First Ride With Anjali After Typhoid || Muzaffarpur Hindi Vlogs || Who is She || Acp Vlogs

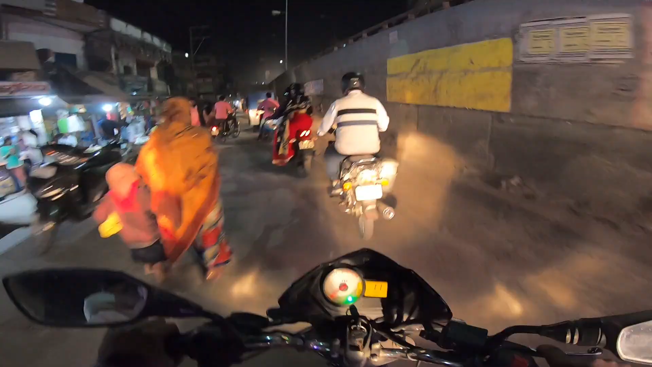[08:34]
भाई इसी गोलंबर का बात कर रहे थे अपन, और ये है भाई भगवानपुर का गोलंबर।
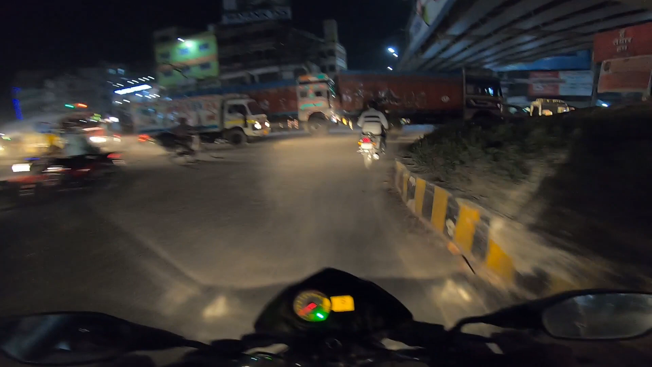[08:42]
और यहाँ से अपन राइट लेंगे, इससे पहले आपको यहाँ पे सावधानी बरतना पड़ेगा क्योंकि ये हाईवे है और आप देख ही देंगे कितनी सारी गाड़ियाँ यहाँ पे गुजर रही है।
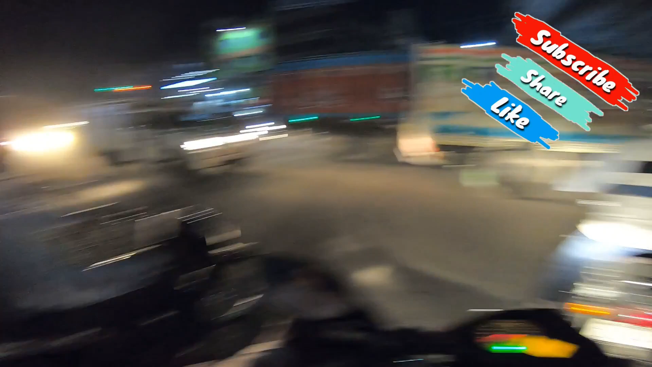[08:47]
ऑल राइट, यहाँ पे देखिए लंबी लाइन गाड़ियों का लगा हुआ है।
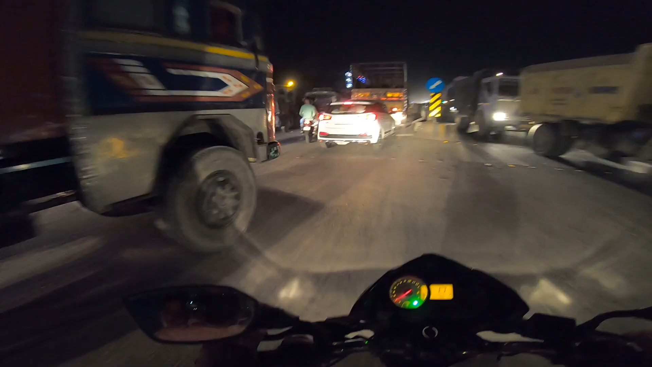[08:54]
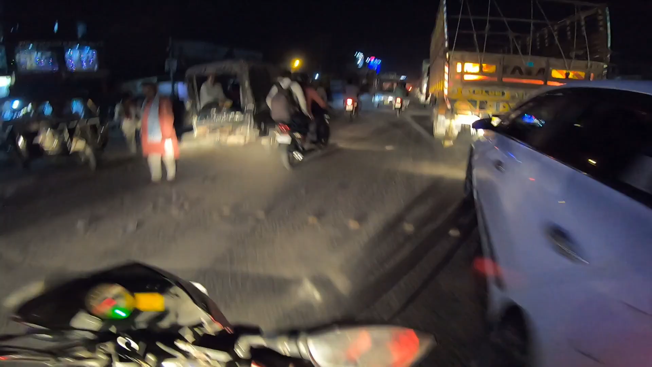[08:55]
यहाँ से अपन निकल रहे हैं किसी भी तरीके से।
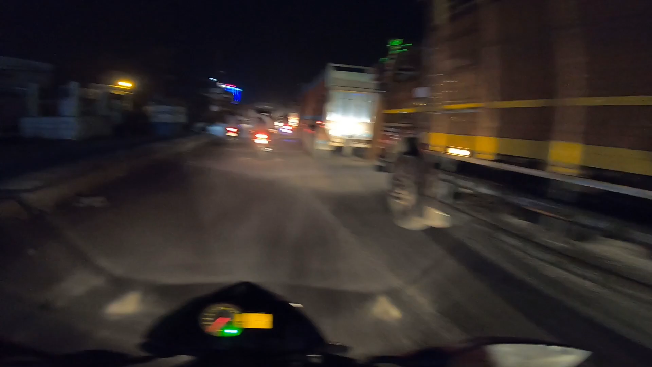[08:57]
अंजलि, अपन को तो यहाँ पे आना ही नहीं चाहिए था, इतना लंबा जाम लगा हुआ है।
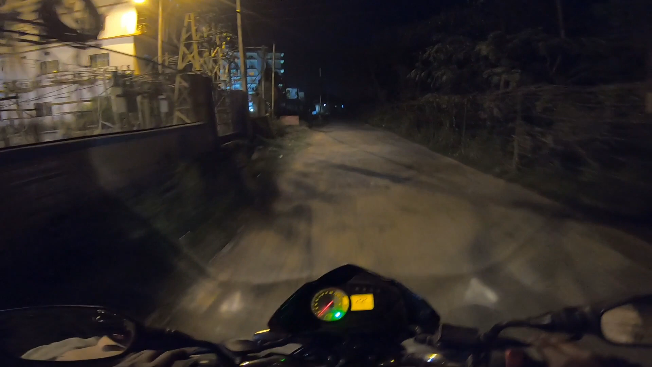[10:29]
भाई ये वाला है चक्कर मैदान, और सामने में जो आप देख रहे हैं काफी अच्छा बिल्डिंग बना है, जो कि आपको मैं एक पिक्चर वीडियो में भी दिखाया हुआ था एक वीडियो में।
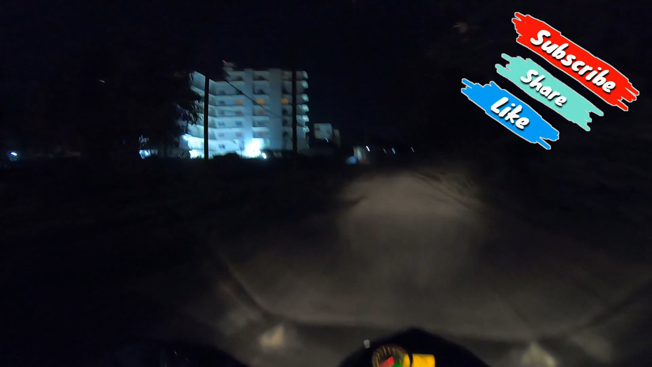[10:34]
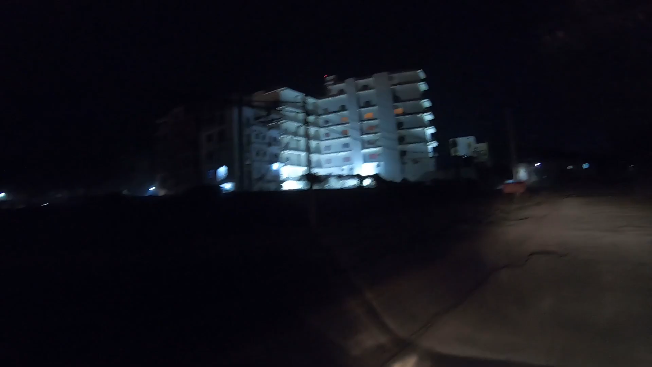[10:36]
देखो अंजलि कितना अच्छा लग रहा है लाइटिंग बाहर से जैसी बिल्डिंग, क्योंकि ये बिल्डिंग नया बना है ना और काफी सुंदर लग रहा है देखने में, अच्छा लग रहा है।
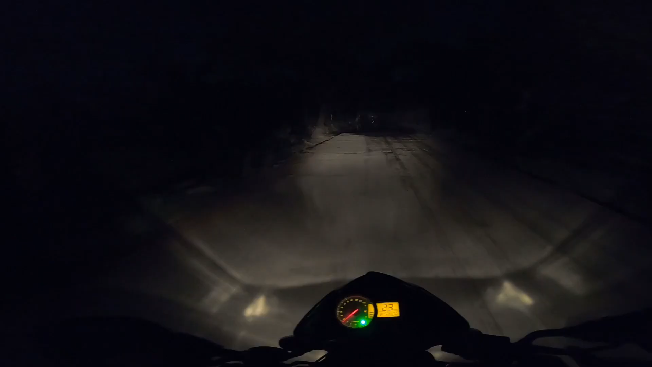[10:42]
अंजलि अरे यहाँ तो पानी है, कहाँ फंस गए? अरे भाई यहाँ पे पानी कैसे आ गया? अंजलि ठीक से पकड़ना, ठीक से, ठीक है, सही से पकड़ो, सही से पकड़ो, सही से।
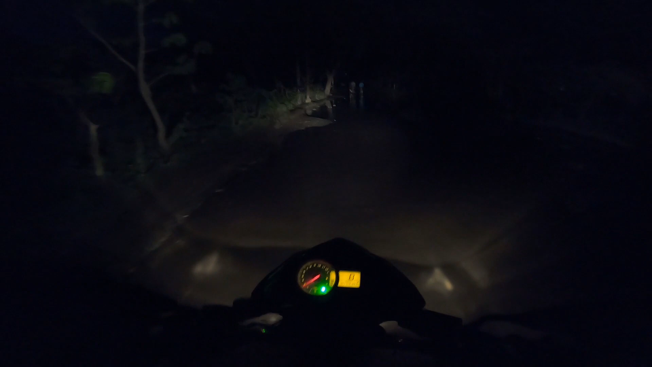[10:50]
अरे रे अरे रे बच गए। अरे पैर रोकना पड़ जाए, पैर रोकना ना पड़ जाए यार, अभी पानी यहाँ पे कैसे आ गया?